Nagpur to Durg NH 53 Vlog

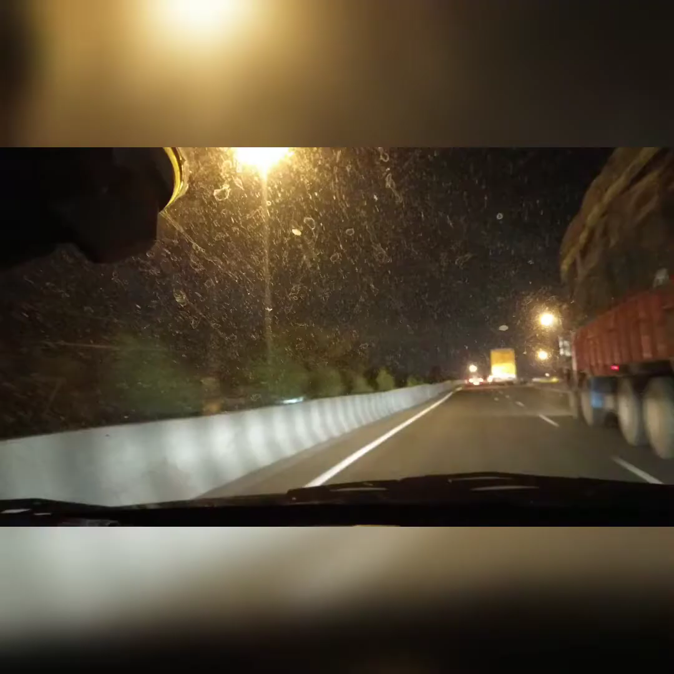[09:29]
हम लोग नागपूर से 227 किलोमेटर आए हैं यह
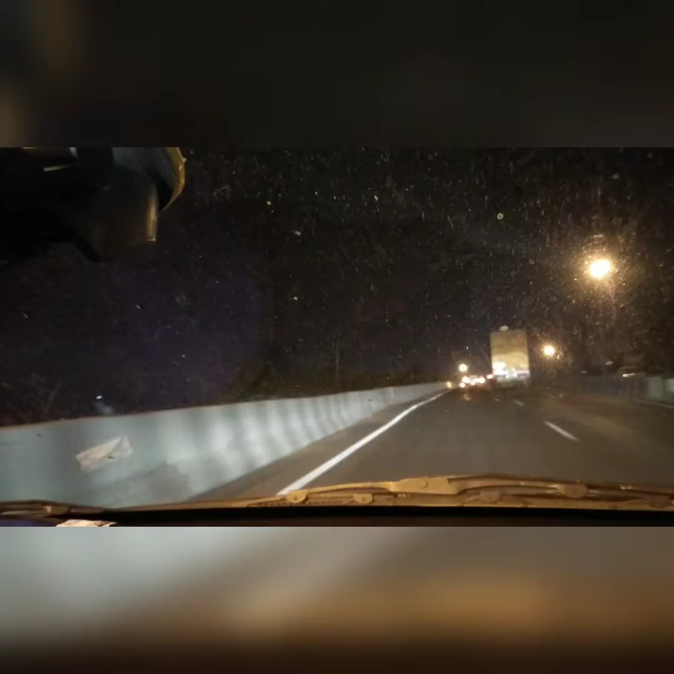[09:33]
है आपका राजनाद गाउ जो कि चक्त्रिकड में आता है इस तरीके से राजनाद गाउ के फ्लाइओर में अभी हम ट्रेवल कर रहे हैं और इसके बाद जो हमारा पढ़ाव रहेगा दुर्ग जहां हमें पहुच रहे हैं त